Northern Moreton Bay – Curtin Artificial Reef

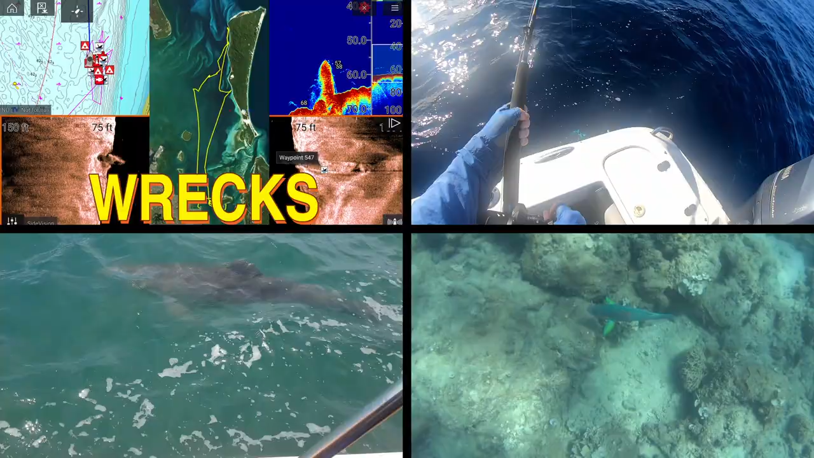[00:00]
G'day YouTubers and welcome to the next episode on Northern Morton Bay.
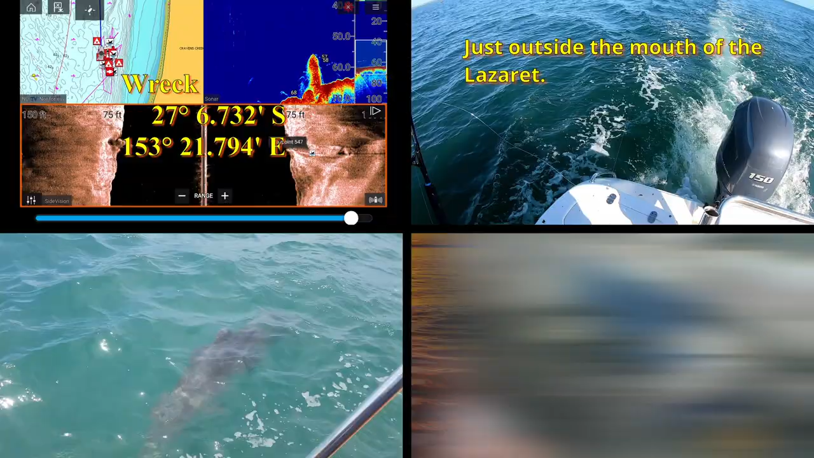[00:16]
Nevertheless, I'm very grateful to the people who did give me approvals and send me some pictures to put into this.
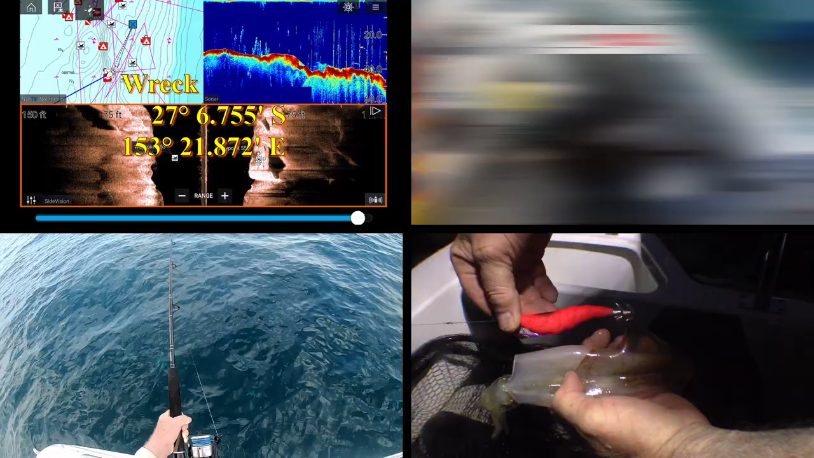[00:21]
Gives you a good idea of what's down the bottom of Curtin Artificial Reef.
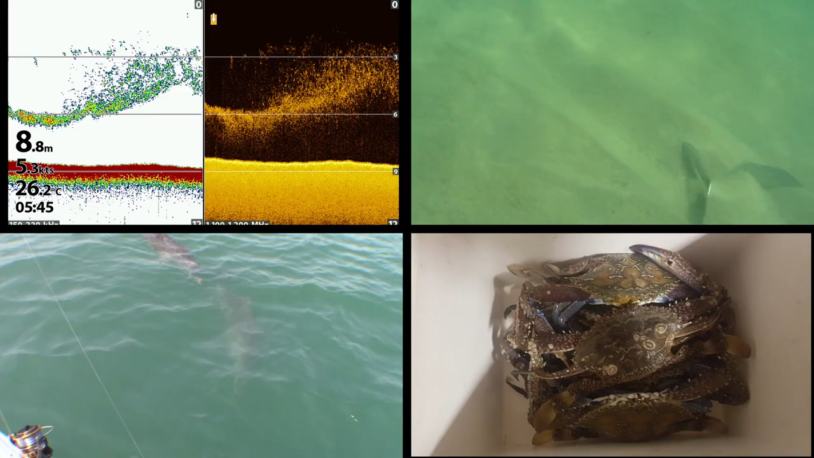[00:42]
On screen: depth 8.8 m, water 26.2°C, speed 5.3 kn
oh, this is the wrecks that are down there, but there's really a lot more down there than that. There are 32 wrecks on this reef. Anyway, enough talk about it. You'll see it all in the images. Let's roll the video.
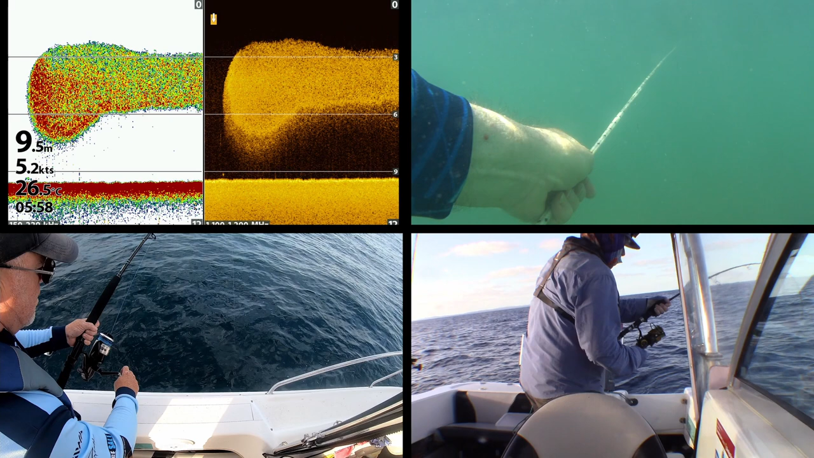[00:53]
On screen: depth 9.5 m, water 26.5°C
The underwater research group of Queensland is Queensland's oldest dive club,
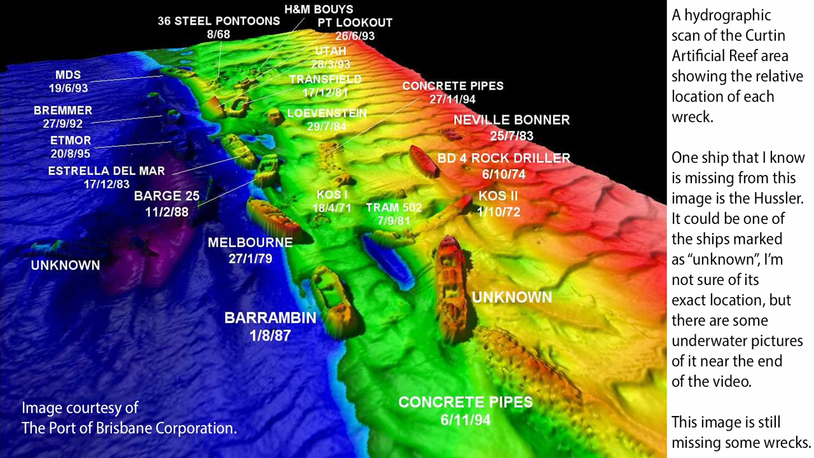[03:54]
and that probably helps move the sand away. But on the other hand, it probably also helps move it onto the wrecks. But this is an excellent image to study and get an idea of the relative location of the ships and where you can fish.
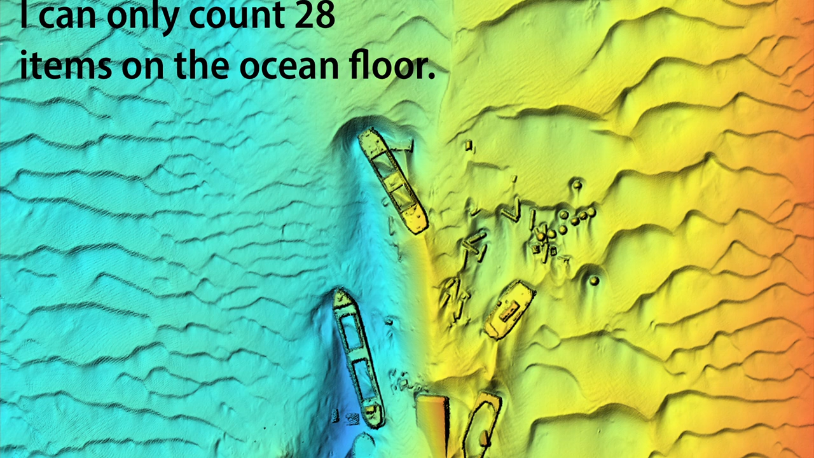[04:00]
This is another hydrographic scan that was provided by the Port of Brisbane Corporation, and again, I'm very grateful that they've allowed me to use it.
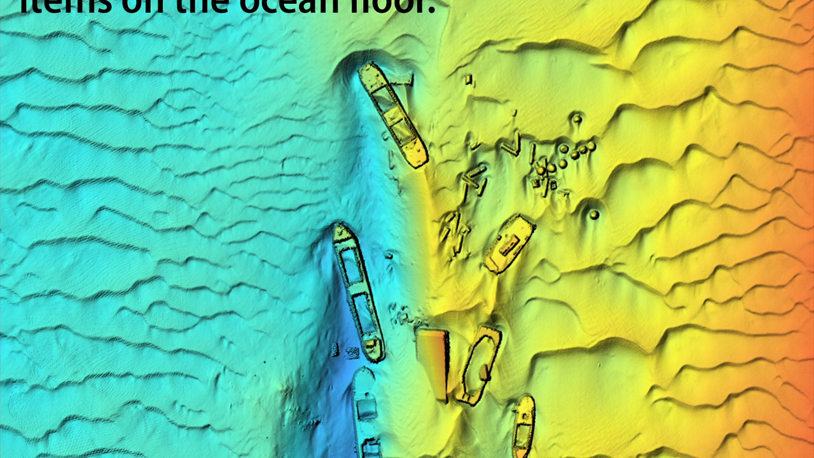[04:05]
They've done some post-processing on this one to pick out the outlines of the wrecks that are down there. I think this is probably the best image for getting the relative locations of the wrecks and figuring out where the best fishing locations could be. Obviously, you don't want to fish on top of the wreck, and you don't want your baits going into the wreck to get snagged, but you do want to be close enough to the wreck that the fish that are there might be attracted out to take your bait.
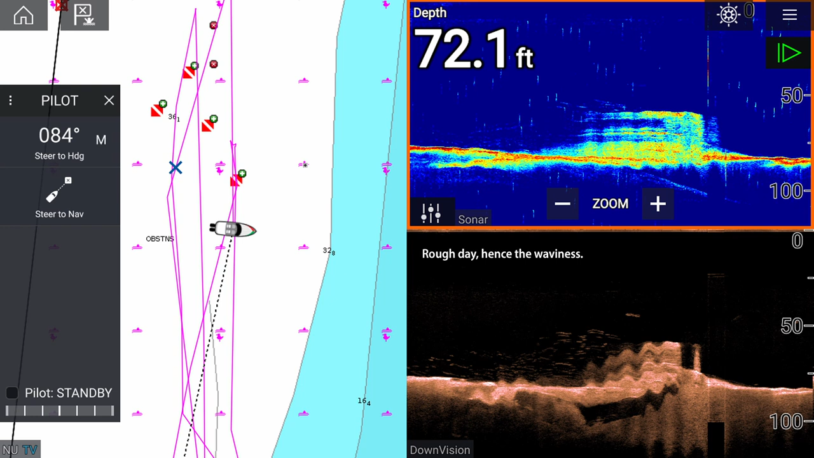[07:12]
On screen: depth 72.1 ft
The other thing I wasn't very good at at this time was documenting what I'd taken screenshots of. So this screenshot doesn't even come with GPS coordinates. It's somewhere on the Curtin artificial reef. It's some sort of structure, and again, this was an early shot, so I don't even know what structure it is. I didn't have the thing tuned in well enough to tell. I can't tell very much from the 2D sonar. Even the fish aren't showing up very well in that. So apart from the fact that there's some structure there, that's about all I can tell from this image.
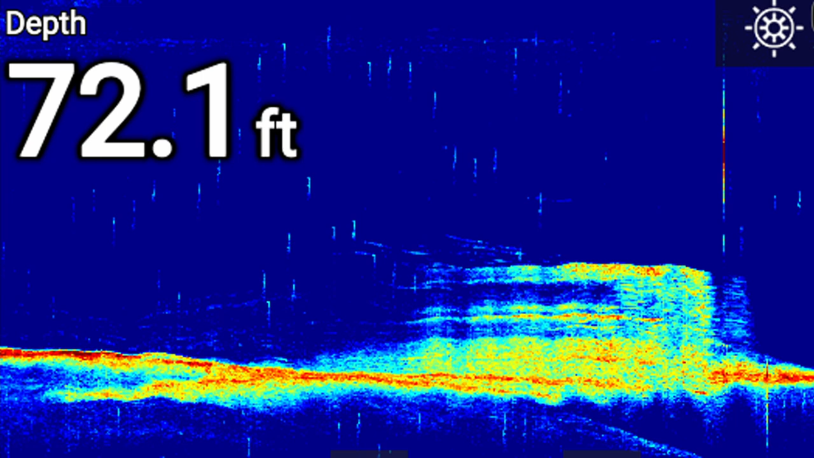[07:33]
On screen: depth 72.1 ft
The down imaging makes it a lot clearer. In this, I suspect it could be a wreck that's getting covered up with sand, but again, I'm not sure about that.
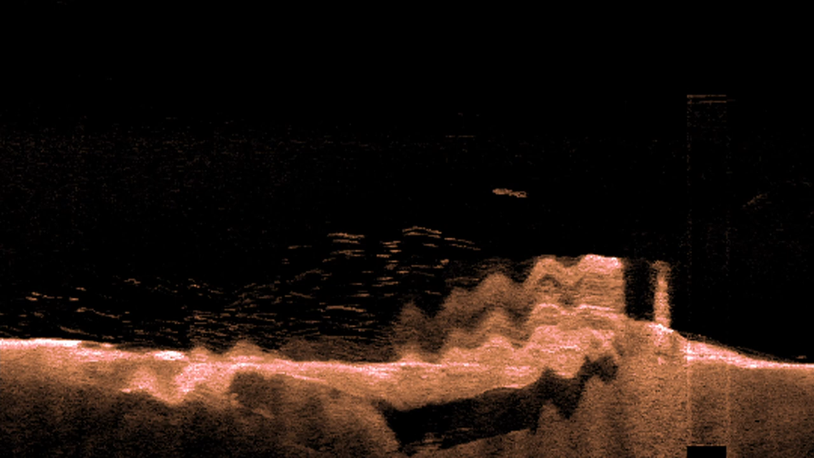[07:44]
However, what I can be sure of is that some bait fish holding around it and some bigger fish.
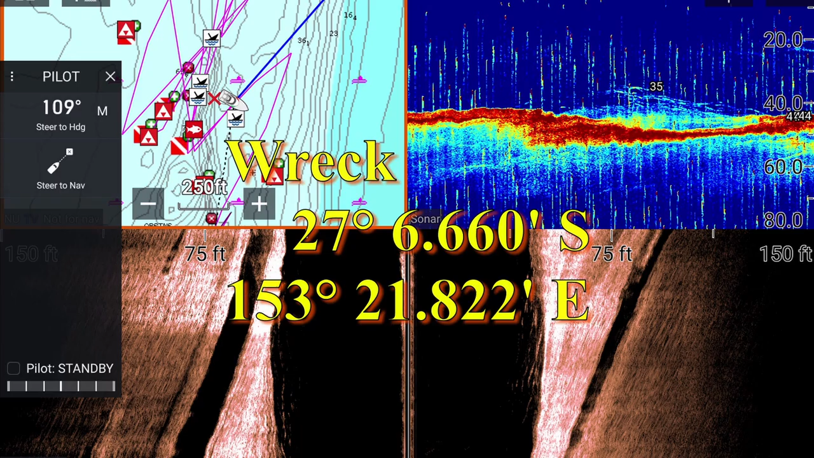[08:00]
but at least we can see that there's a lot of bait fish holding there and a couple of bigger fish as well. It's easier to see when we zoom in on the traditional sonar image. You can see the bait skill there holding down close to the bottom and what looks like some larger fish just above them. The sounder puts a depth at whatever it thinks is a larger fish, and it's tagged one fish there at 35 feet. Just how accurate it is in picking a larger fish I haven't established even at this late date.
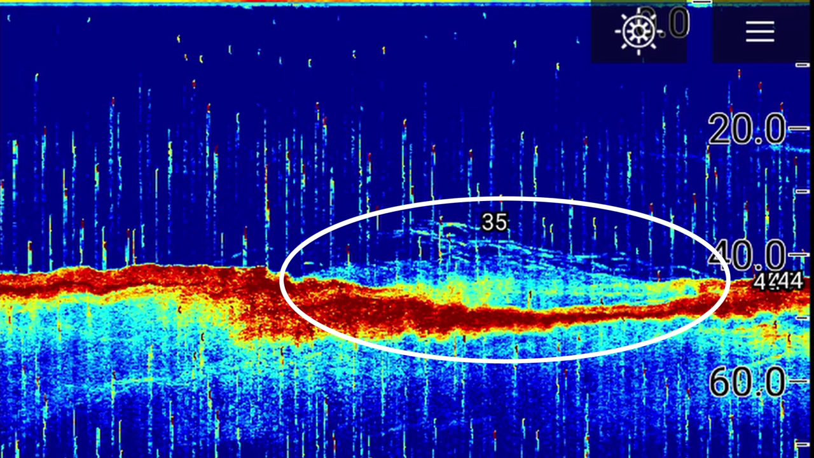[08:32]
The side imaging here is not too bad in my opinion. I still can't figure out what I'm looking at on the bottom, what sort of wreck it is, or even if it is a wreck.
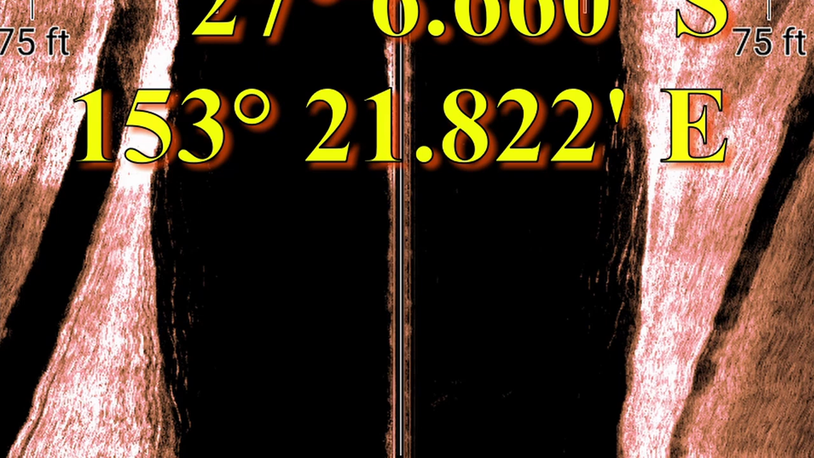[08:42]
However, the fish are popping out fairly well. There's fish on both sides of the side imaging, so I've passed pretty much over the center of the school, I think.
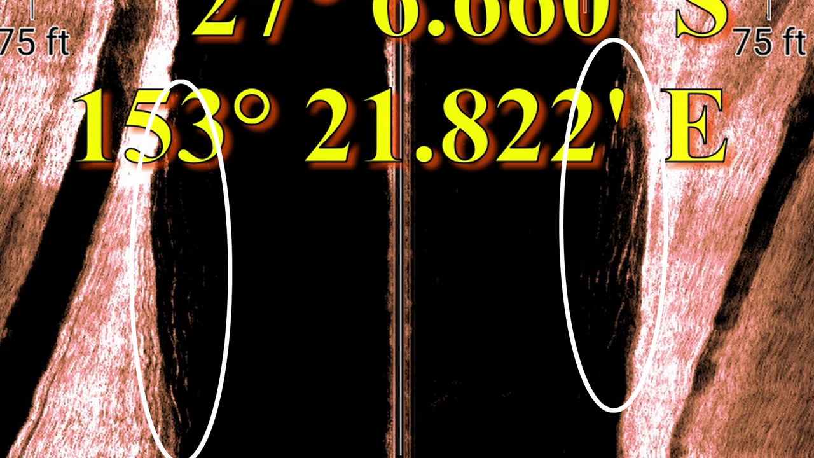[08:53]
And the fact that they're showing up on side imaging so well, I think I can say that there are some bigger fish in amongst them.
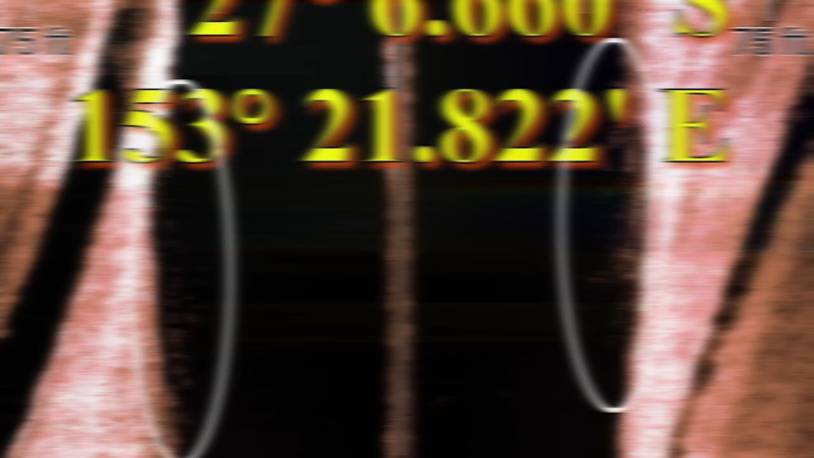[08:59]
There's over 30 ships down on the Curtain Reef now, and I don't know the names of all of them. I don't even know the relative positions of all of them. This is definitely a wreck, but it's certainly not one that's marked on the sketch map that I have,
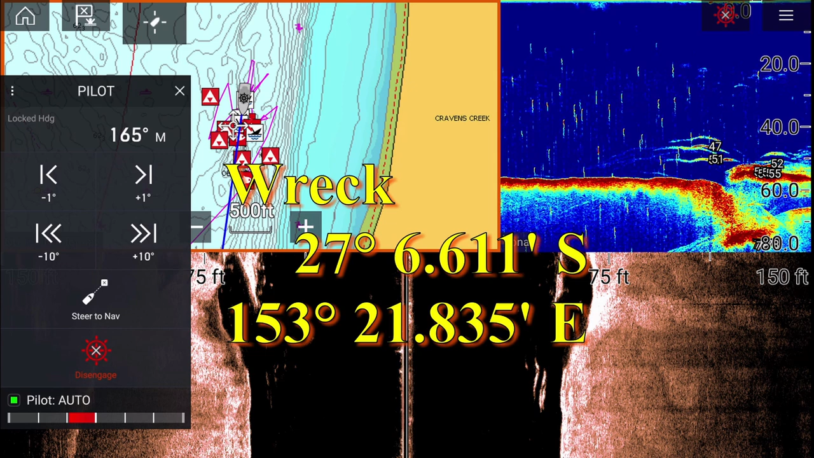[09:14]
but it is showing some good fish.
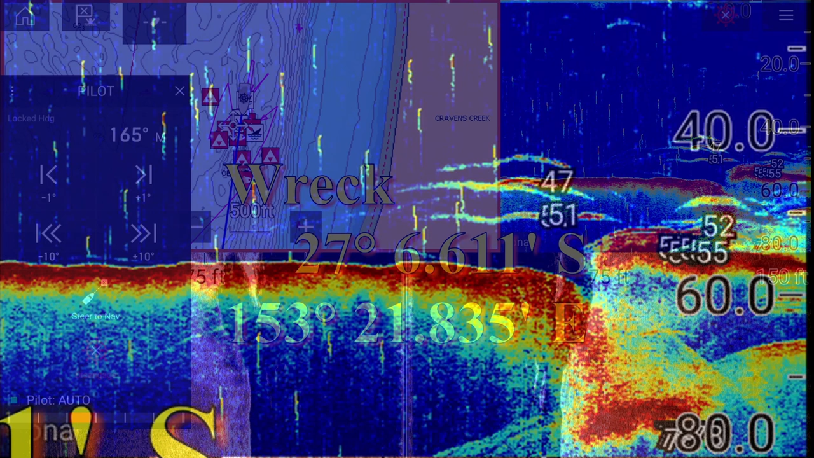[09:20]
If we zoom in on the traditional sonar image, we can see a lot more of the detail. There's some bait fish right under the transducer. You can see the arrow pointing to them there. We can see there's definitely some larger fish there from the red in the center of the arches, and the sounder agrees with us because it's going crazy trying to put depth readings up for all the things that it thinks is a larger fish. The one I marked with the bottom arrow is a bit hard to see, but I'm pretty sure there's a decent fish there.